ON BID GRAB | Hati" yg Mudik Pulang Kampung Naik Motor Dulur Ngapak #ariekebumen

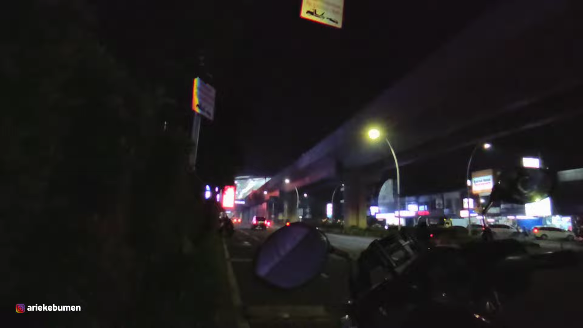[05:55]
ya bang Ege nangari daerah Kelapa Gading mandang lalu lalang wong pada balik kerja selatas lutu selatas soto.